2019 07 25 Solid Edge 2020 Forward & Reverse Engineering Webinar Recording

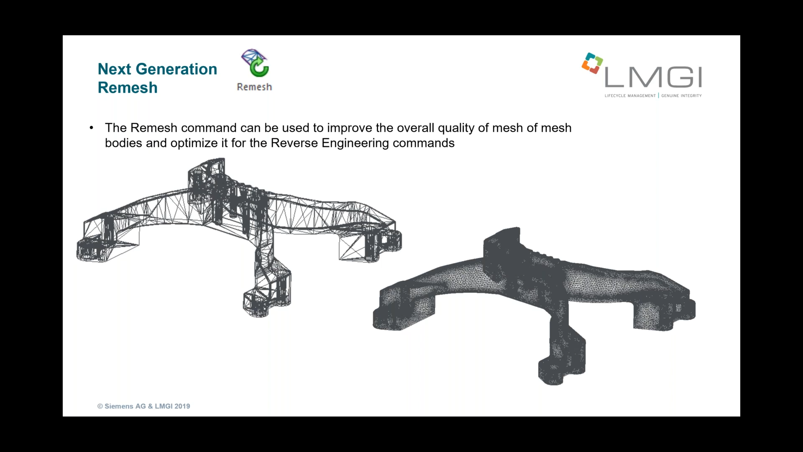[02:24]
sometimes the models can be unyielding. It can be very big. You can miss whole sections of it. It's just not always neat and tidy. So we've included a command called re-mesh. And this re-mesh gives us some pretty decent control over how the model gets re-meshed.
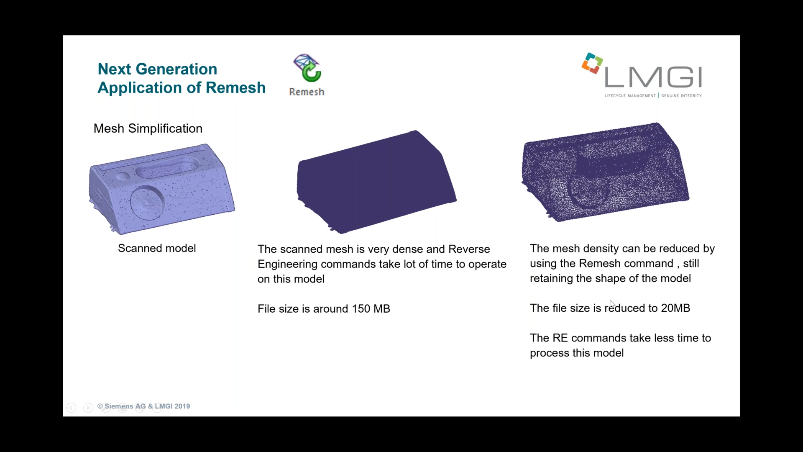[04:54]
And by running the re-mesh, we can drop it down to 20 megabytes. That's pretty substantial. And it definitely makes the model, you can feel it just as you move the mouse. It can, it could make the model much more reactive.